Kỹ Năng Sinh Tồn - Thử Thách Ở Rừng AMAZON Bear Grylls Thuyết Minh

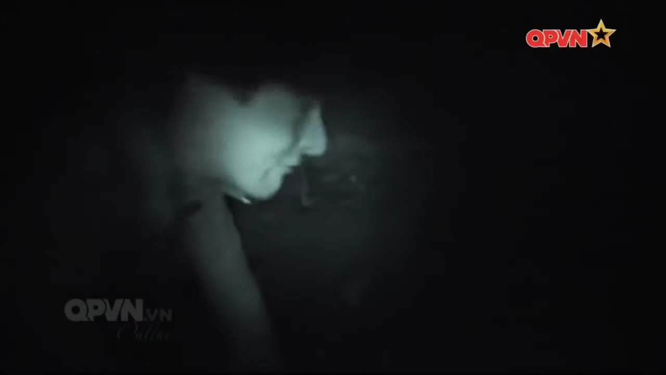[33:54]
Tôi đã làm một kim tự tháp nhỏ để đốt lửa bằng những cành tre và một ít cỏ.
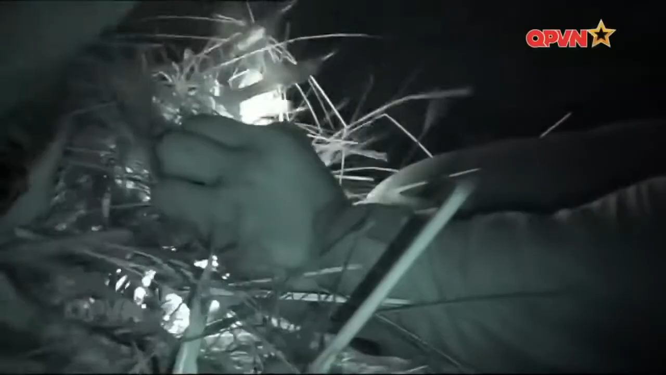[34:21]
Cuối cùng, tôi cũng có lửa.